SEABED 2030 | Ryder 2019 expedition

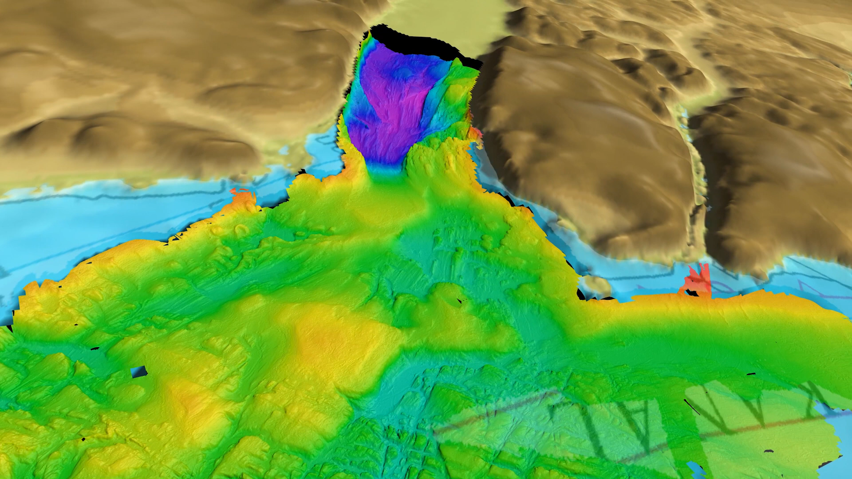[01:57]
the seafloor morphology that is related to glacier movement in the past.
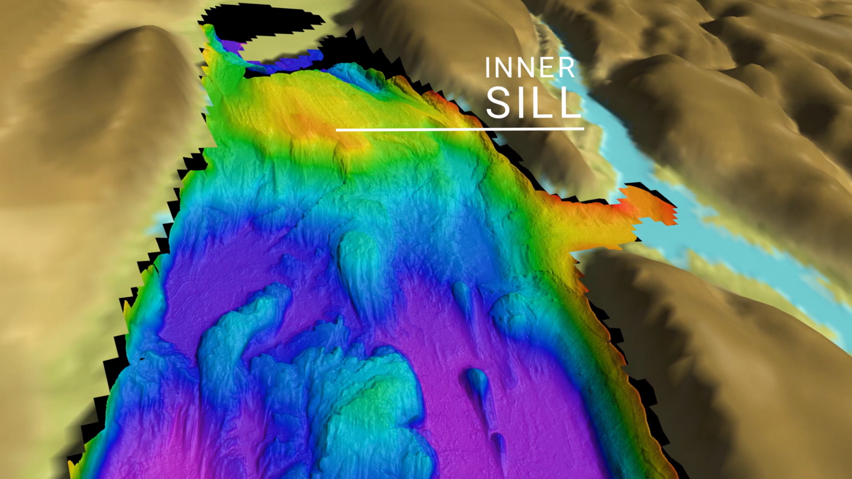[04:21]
even bigger and much shallower than the one at the fjord entrance. This one is preventing the Atlantic water, or it's not completely preventing,
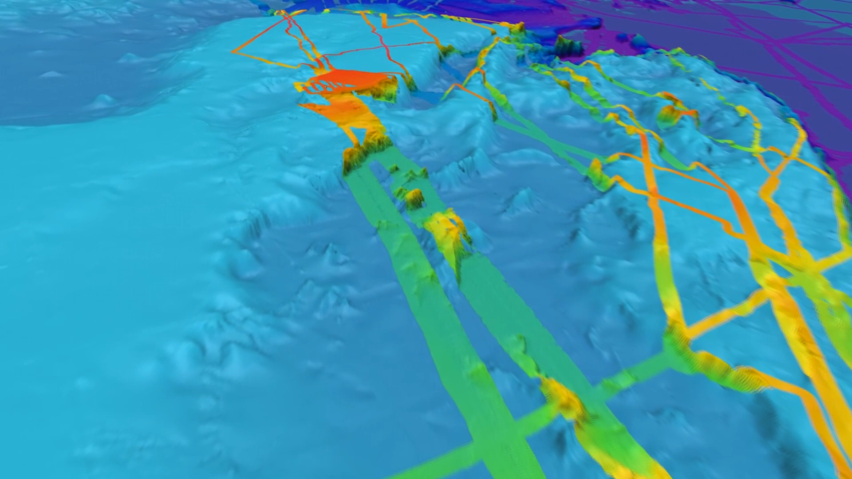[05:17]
And so, we're going to work bit by bit to try to cover the seafloor.